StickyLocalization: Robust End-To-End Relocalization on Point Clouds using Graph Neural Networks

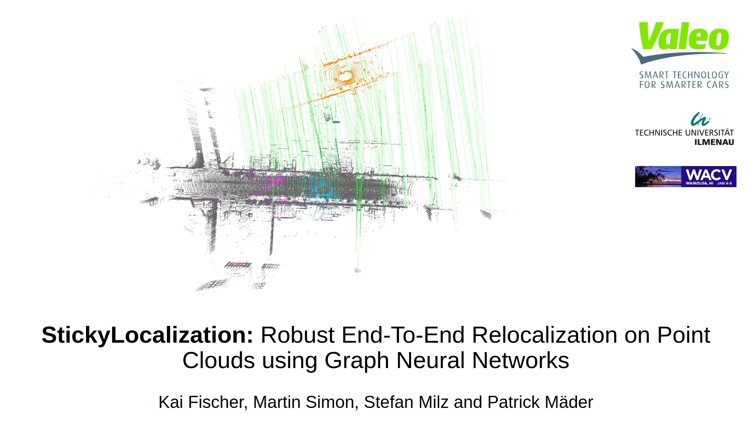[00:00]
Hello, my name is Kai Fischer. I am a PhD student at Valeo D.A.R. Germany in Kronach and today I am going to present to you our paper CQ Localization, Robust End-to-End Relocalization on Point Clouds Using Graph Neural Networks. This work was done in cooperation with the Technical University of Ilmenau. We will start off with the motivation of including a map into the localization process for autonomous vehicles. In this context, the map can be acknowledged as an additional sensor which comprises important information about the static environment around the eco-vehicle.
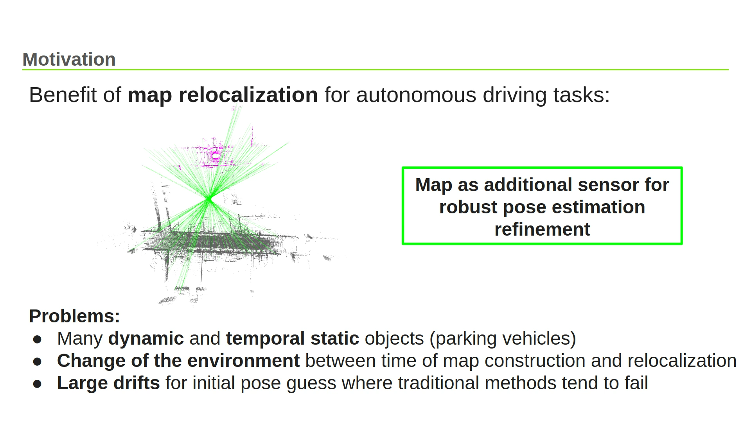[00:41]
This, however, also introduces some problems which can negatively impact the pose estimation process like occlusion by dynamic or temporal static objects like parking vehicles, change of the overall constitution of the environment between the time of map creation and localization, as well as large drifts for initial pose guesses, used to generate the submap for the refined localization.
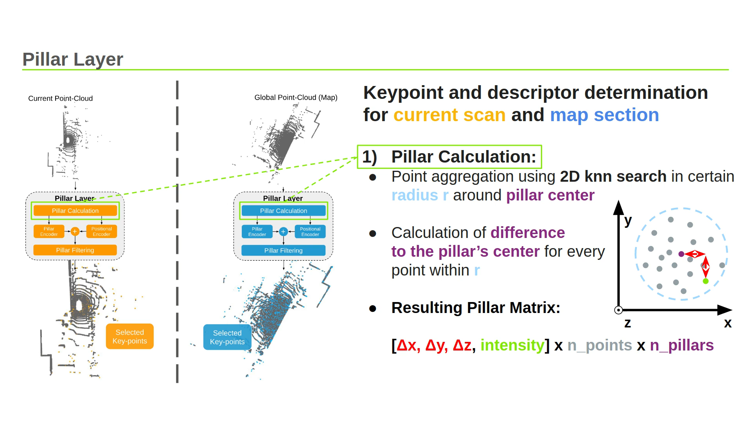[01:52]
These pillar vectors consist of the x, y and z coordinate difference of each point within the pillar minus the coordinate of the pillar center and the corresponding intensity value. This results in one feature matrix per point cloud with the dimension of four times the number of points within a pillar times the total number of pillars. These features are subsequently encoded inside the pillar encoder to determine a local representation of the respective point clouds. Additionally, the 3D coordinates of the pillar centers are encoded applying a multi-layer perceptron
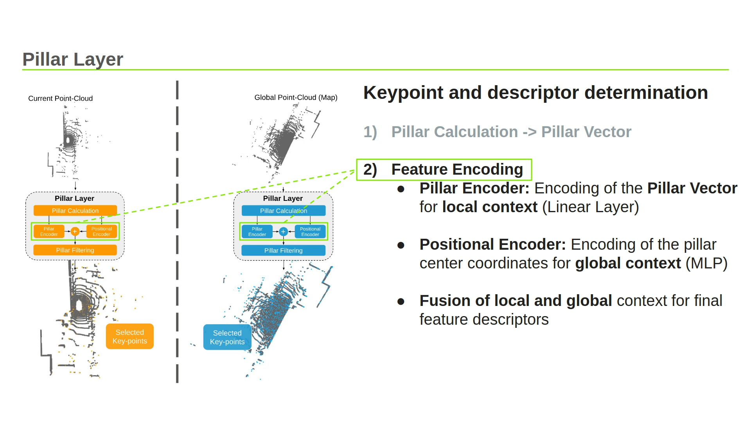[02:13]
inside the positional encoder to build a global context representation. At last, the global and local descriptors are fused to determine the final features. For efficient computation, we use these descriptors to establish a filtering of pre-eminent feature points which occur in different scans of the same environment. The selected point candidates are chosen based on the Euclidean norm of the respective feature descriptors.
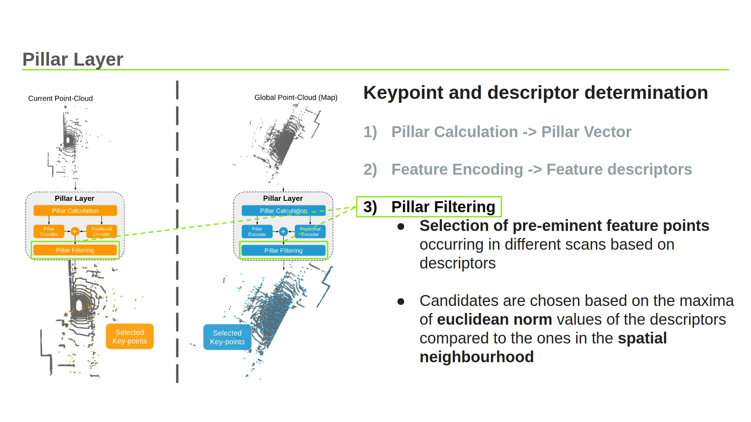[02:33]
Finally, these values are compared to the ones of the surrounding pillars within a certain radius and selected if they surmount them respectively.
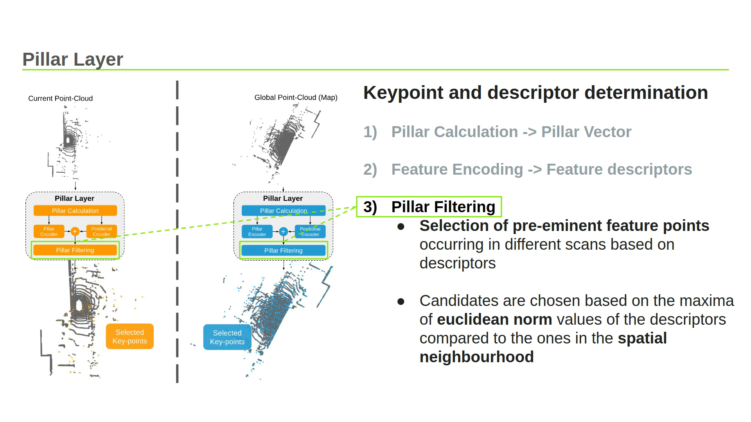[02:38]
The graph neural network is composed of multiple intra- and inter-cloud layers as connecting the selected key points within one cloud and the ones in between the point clouds respectively.